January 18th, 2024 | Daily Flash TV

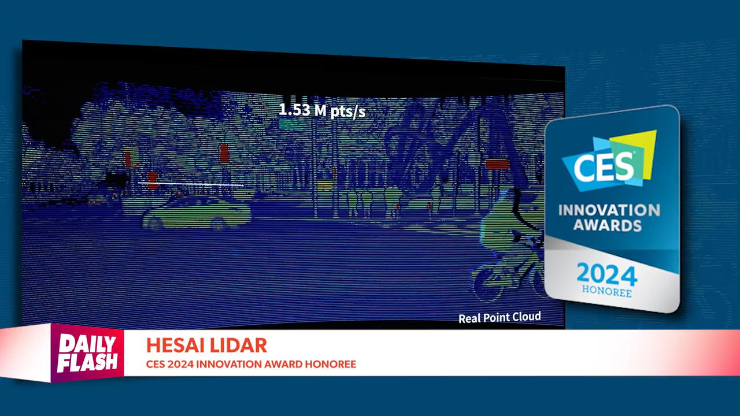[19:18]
it goes away it just processes it sends the information immediately to the vehicle so it can make
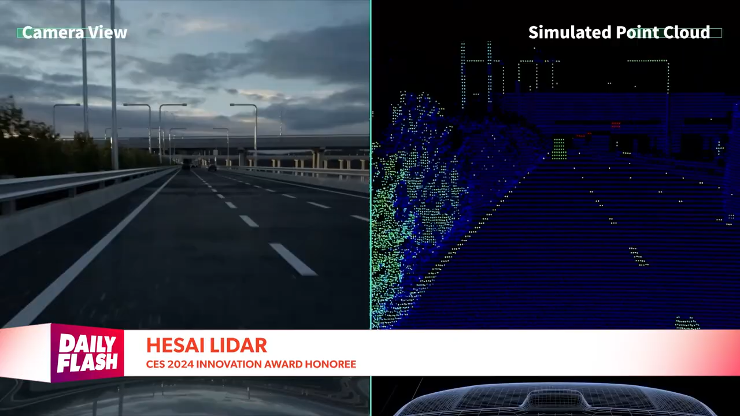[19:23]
decisions so it sees buildings cars okay trucks bicycles motorcycles
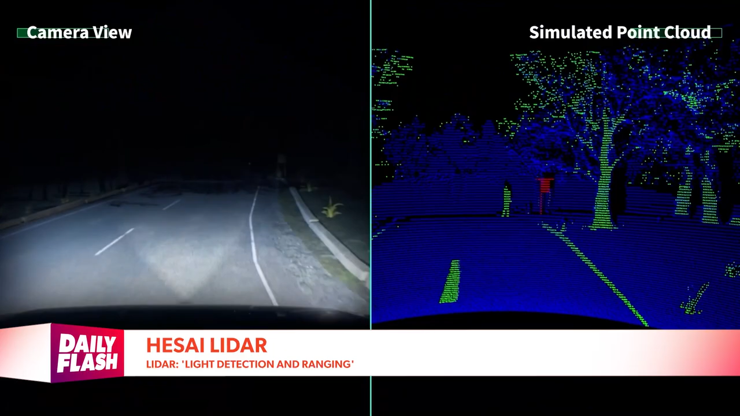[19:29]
and pedestrians and we're going to see this more and more and more vehicles yeah yeah they're putting vehicles now
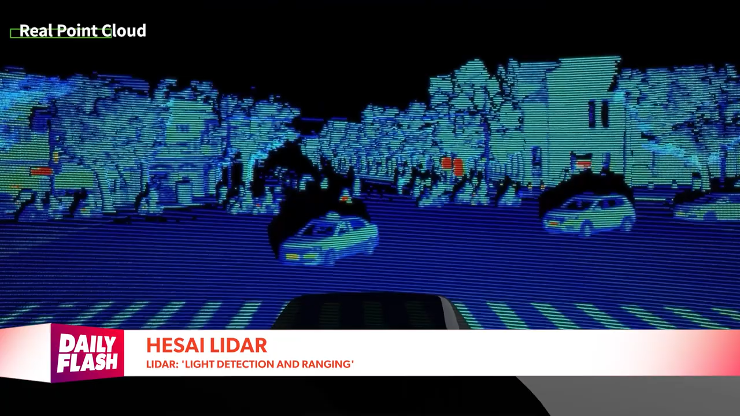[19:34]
and some of the more higher-end vehicles you know exotics have it but it's all coming down the mainstream
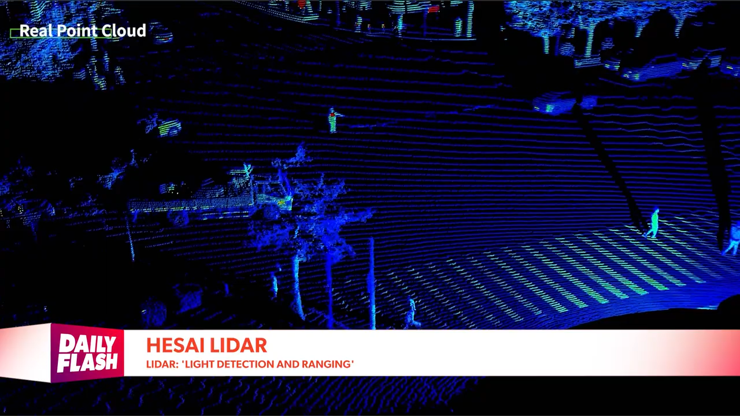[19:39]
within a year you're going probably going to see lidar in almost every video okay it doesn't use your wi-fi or bluetooth at all at all you it's constantly doing it but doesn't save any of that doesn't say yeah what it does it gathers it and says boom
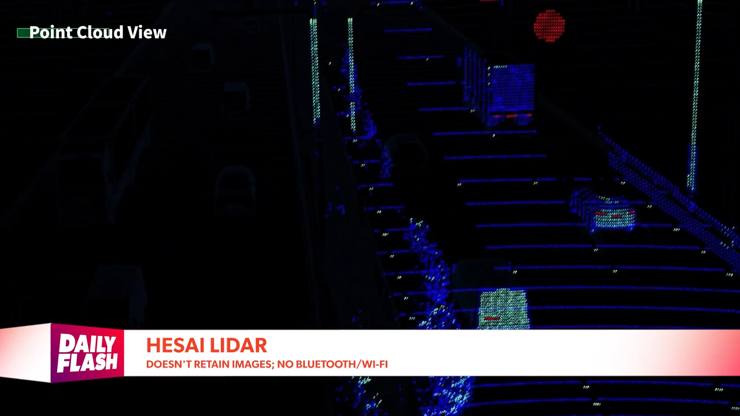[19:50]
this is what i see i see a guy on a bike okay okay you got to stop and it stops a vehicle so think of it as a 3d snapshot oh gotcha called you know and it